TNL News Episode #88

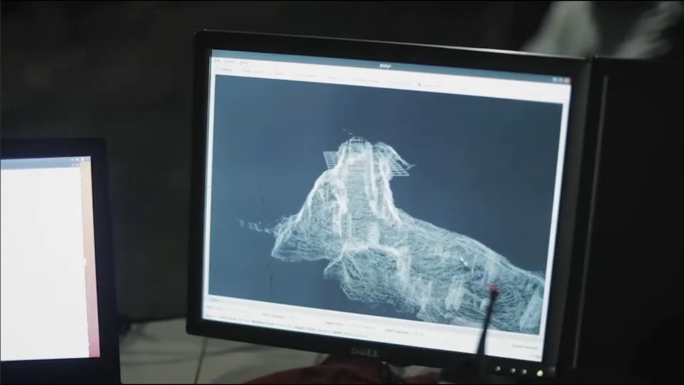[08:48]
to the base station so that the base station user gets a real-time map display